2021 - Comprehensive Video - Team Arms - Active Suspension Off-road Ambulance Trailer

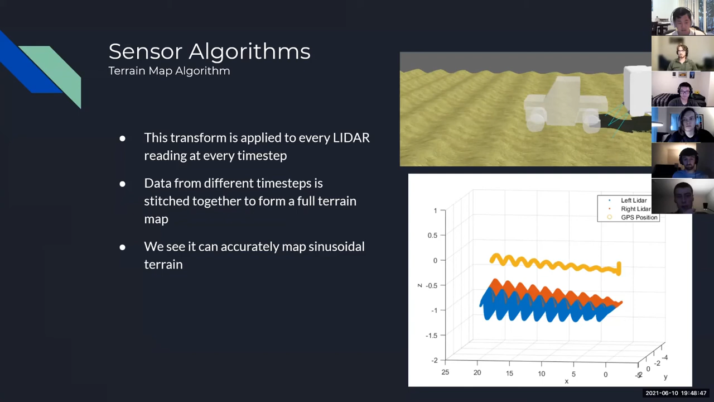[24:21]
together to form an overall terrain map for our uh control system to act on uh we can see on the right here that it is accurately mapping a sinusoidal terrain over time uh finally we don't need to keep all of the data that we are generating